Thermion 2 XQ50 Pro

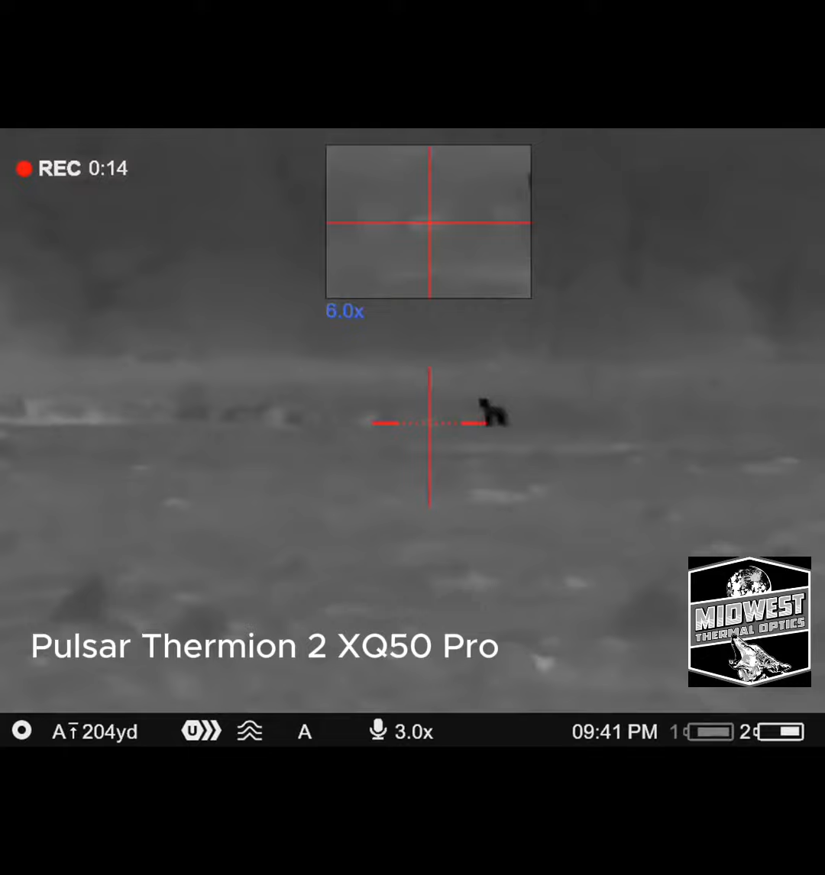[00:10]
try the range finding. If you need to shoot, you shoot. 180.
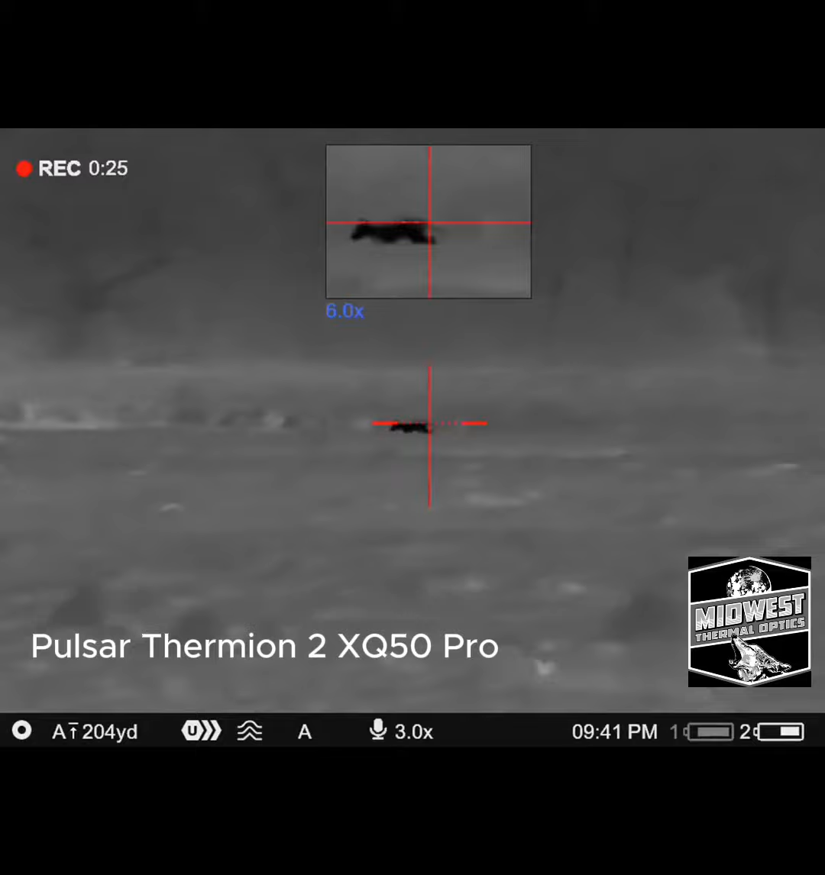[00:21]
If he comes up out of that hole, let's get him. You mean to stop him?
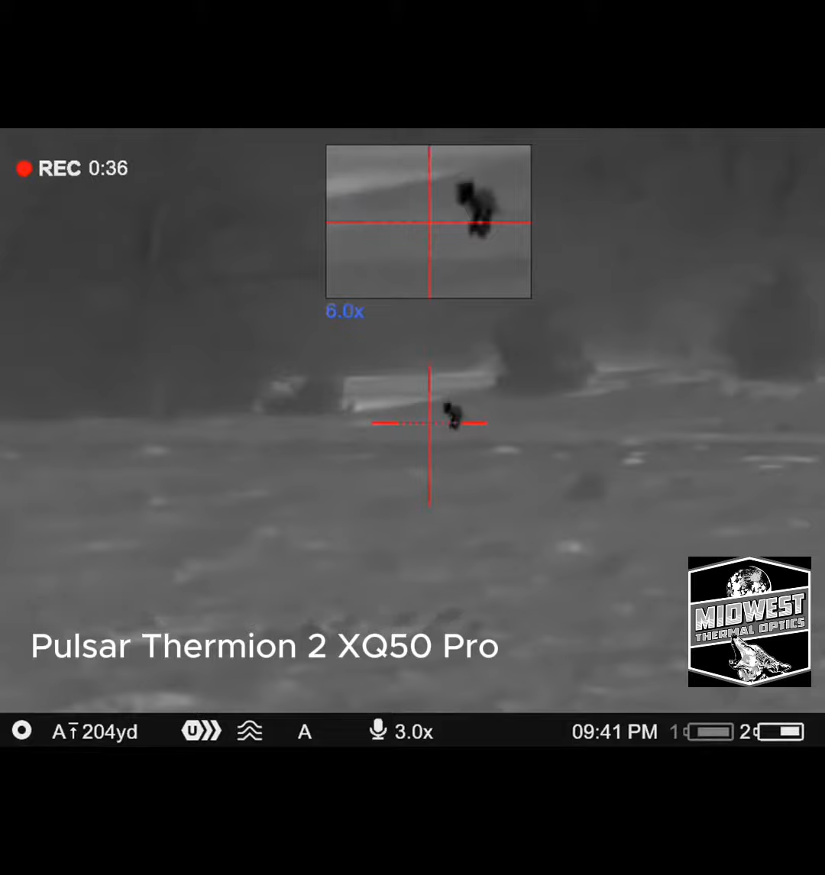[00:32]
Just be real still. You on him? Woo! Woo! Woo!